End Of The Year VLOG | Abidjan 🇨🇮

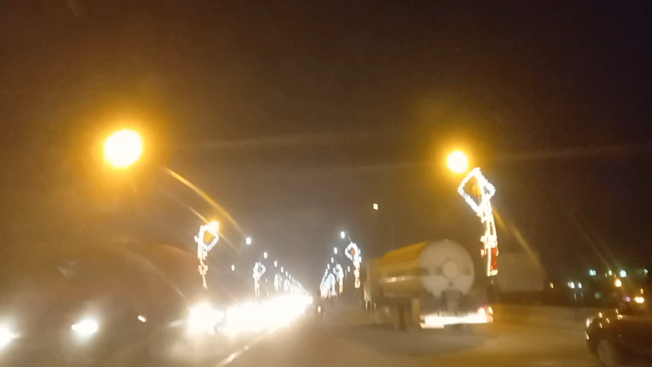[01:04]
and the place was full with
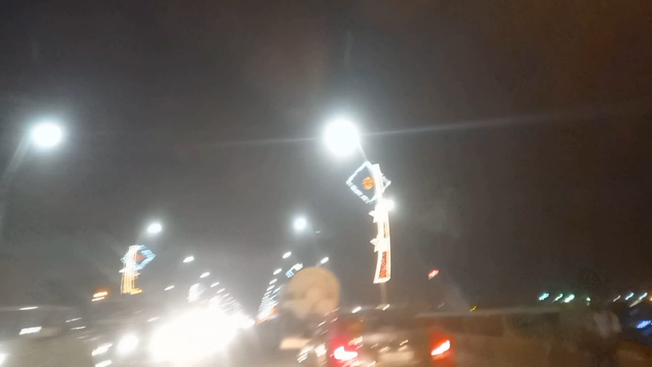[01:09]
people coming in families to snap and this is the bridge on
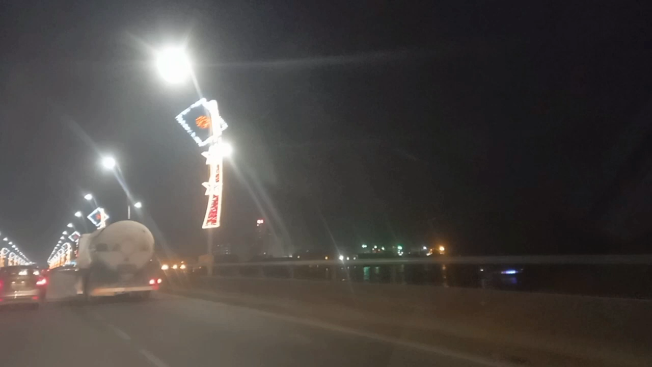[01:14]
my last vlog during my christmas vlog i showed you the lightnings on the bridge general de gaulle so this time is the bridge uh felix oufe de boigny as you can see abidjan
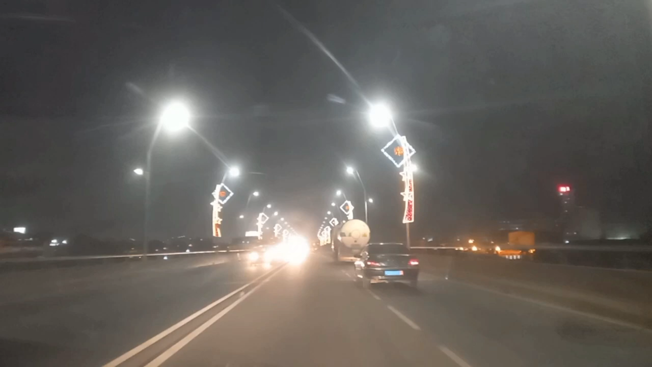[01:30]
is shining during christmas you have lights
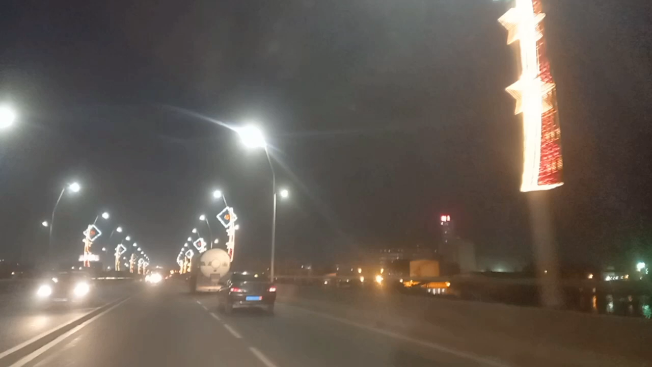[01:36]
everywhere and beautiful places like the one one you're going to see now